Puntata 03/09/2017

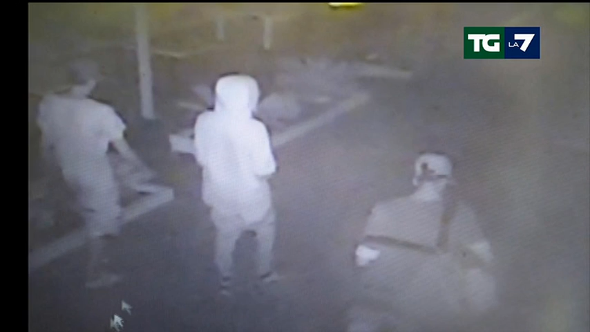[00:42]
un frame diffuso oggi dagli investigatori parte di un filmato ripreso da una telecamera della spiaggia durante la notte del 26 agosto notte barbara degli stupri a rimini ormai